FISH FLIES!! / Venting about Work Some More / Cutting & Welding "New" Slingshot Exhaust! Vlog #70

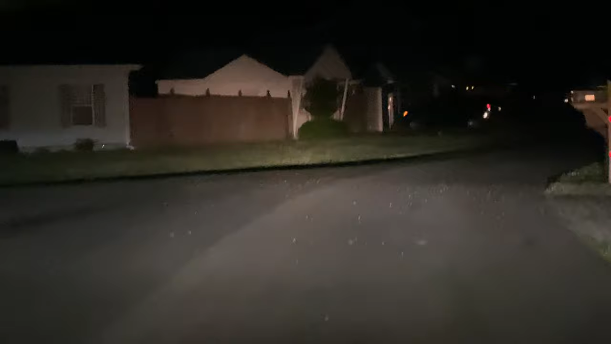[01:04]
You can see just under every street sign, or every street light.
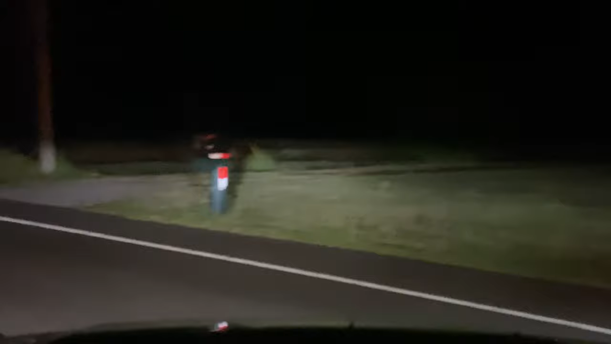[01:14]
You'll probably be able to see it because my phone doesn't like to focus at night, or I should say in the morning because I'm going to work, but
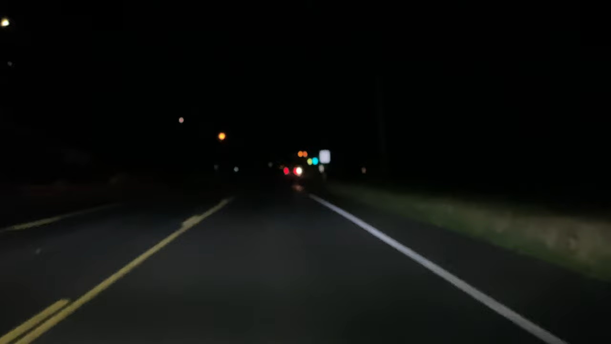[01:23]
businesses like actually literally just shut their lights off. Like up here is Circle K, like past where this car is driving by right now, over here to your left, and it's open, but it's literally pitch black. Like all you see is like some lights on through the glass. There's no street signs on, no nothing. All these neighborhood lights over here are off.
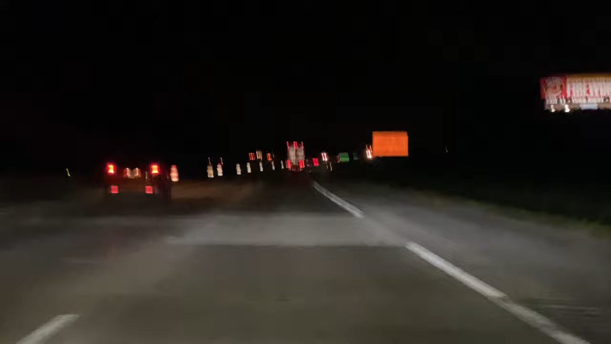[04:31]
Like I just drove into a wall of these bugs. Like there were none, and then there was swarms. And it's not just my neighborhood, it's all along the water, you know, it's all the neighborhoods along the water. But I know this video is probably like unwatchable now because this road is super rough, so I'll cut this off and I'll see you guys. For me, it's gonna be like 10 hours from now. For you guys, we'll be here in a second. All right, I'm on my way home now.